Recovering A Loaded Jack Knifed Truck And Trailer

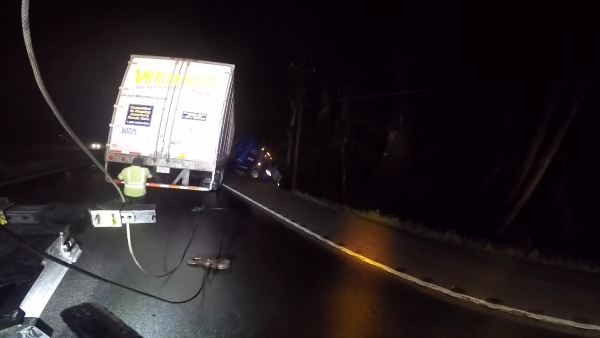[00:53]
Wilbert's plan here is to hook both of his winch lines to the rear of the trailer with two half-inch grade 100 chains and winch the trailer backwards enough to get the cab off of the trailer. And once he gets the trailer back off of the cab, then he's going to pull around to the front and pull the truck and trailer up enough to clear the poles so he can twist the tractor around.